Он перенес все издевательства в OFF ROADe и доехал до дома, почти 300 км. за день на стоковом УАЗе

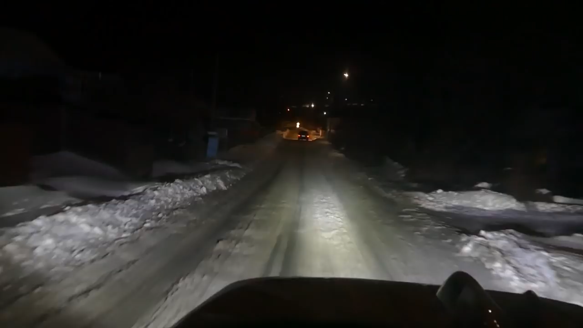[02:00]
50 знак. Вот такой спуск. Серьезный. Едем куда-то. К месту старта едем.
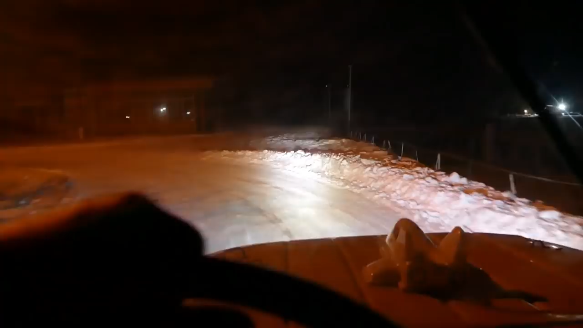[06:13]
Точное время? Половина 12. Пол 12-го. Покатуха началась у нас в районе 9 утра сегодня. Или даже раньше. И пока концовки не видно. Пока нам еще 87 километров. А вон этот свет, видишь, который... А, это улица. А? Это улица подсвечивается. Улица подсвечивается. Пока 87 км, мы еще в Ржищеве.
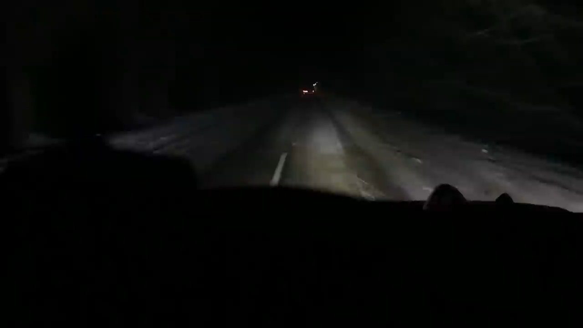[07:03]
Так у нас рейд, блин, смотри, какая метель начинается. А нам еще километров 70, где-то 75. Шумовые эффекты, конечно, дикие. Рыбыни. Рыбыни.
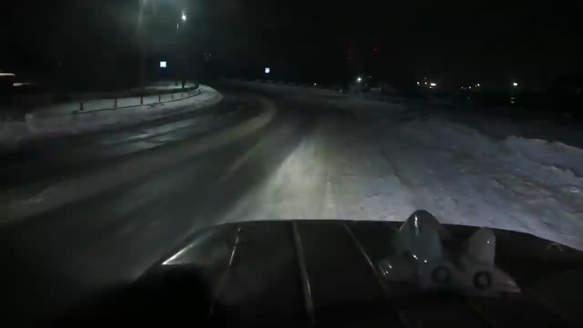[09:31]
На нескучное, говорят, где-то их уже не слышно. Так вовремя бензин закончился возле заправки. Так, друзья, выехали на нормальную дорогу, так УАЗик просто шепчет, вообще комфорт, тишина не трясет. Глянь, маршрутка вообще охреневшая просто.
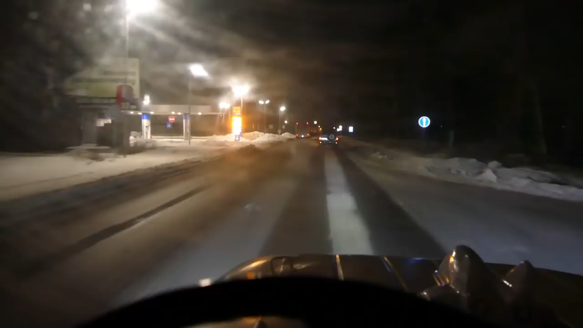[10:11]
Просто никакой тряски, никаких вопросов, никаких шумов лишних. Так, знак. Посмотри по навигации, какая скорость. У меня нету ни одного навигатора с мира. Гугловский нету? А он не показывает. Показывает, что нет.
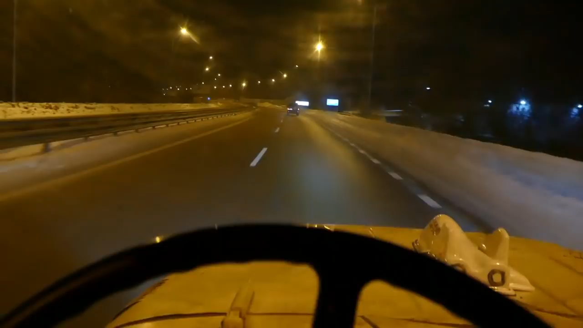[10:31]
Что там ЖК тормозит? Сюда я за Максу ездил. Зачем я ему ездил? За соляркой или за бензином? Помыть мосты после того, как утопил УАЗ он на эту заправку. Все, Старобуховская, Козын справа, Нескучная.
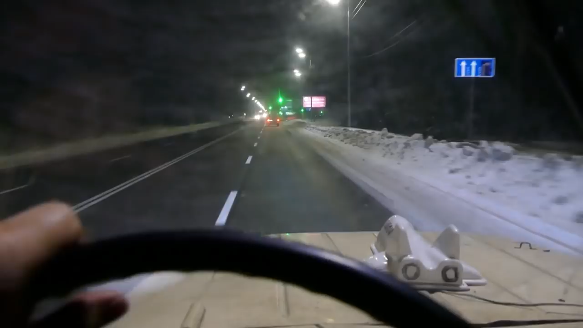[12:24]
Узнаешь ты его? В зеленый попали нормально. Мне аж повернуть хочется. Повернуть хочется, но пока проезжаем, поедем. Пусть растает все. Сейчас пока там немножко не то. Все, тут уже недалеко. Да, такой дальней покатухи еще у нас не было.
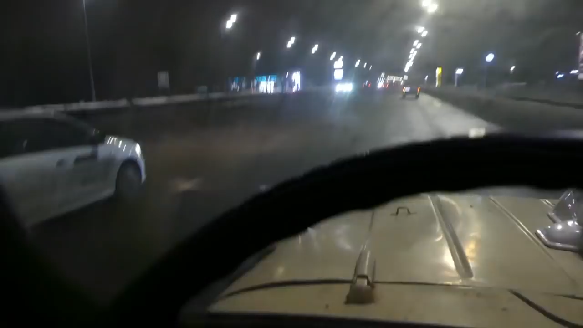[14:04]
Коллега наш. Смотрит, думает, конкуренты злые на такой машине. Да, смотри, какая дорога тут убитая, вообще жесть. Куры попродавливали. Колея. В Обухове лучше. Все, второй час ночи.
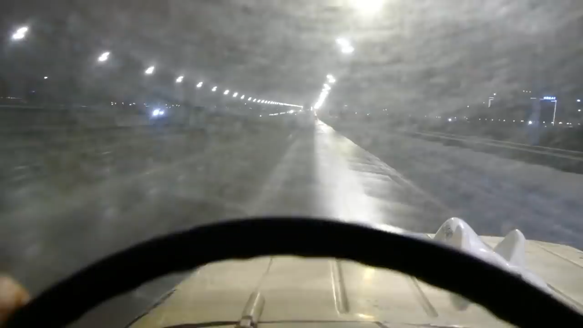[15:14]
Немножко лобовое испачкалось уже по трассе. Еще долетели беспроблемно. Убирается. Так, что тут наша средняя полоса с ямами? Такие хорошие латки. А тут опять чуть подустали.
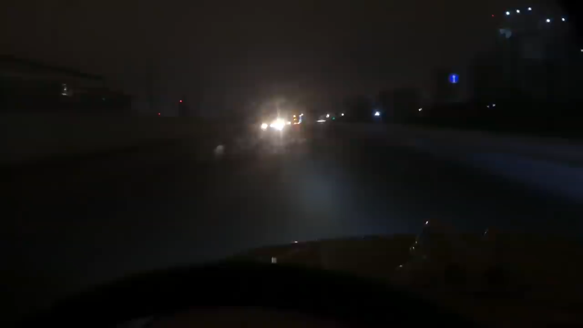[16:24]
Тут уже с очисткой слабо. Блин, не хватает омывателя все. Лучше б не тер. Ничего не видно. Жесть. Долетели. Фух, блин, это жестко.